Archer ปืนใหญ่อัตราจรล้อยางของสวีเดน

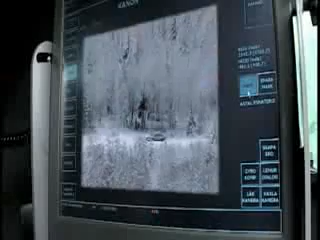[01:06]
First, the crew identifies the target and locates its exact position.